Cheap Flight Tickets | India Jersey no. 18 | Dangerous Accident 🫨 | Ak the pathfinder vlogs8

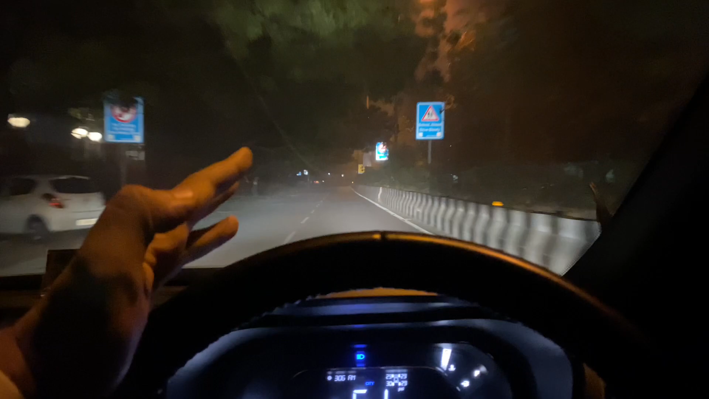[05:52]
भाई स्मोक देख रहे हो कितना गंदा स्मोक है भाई।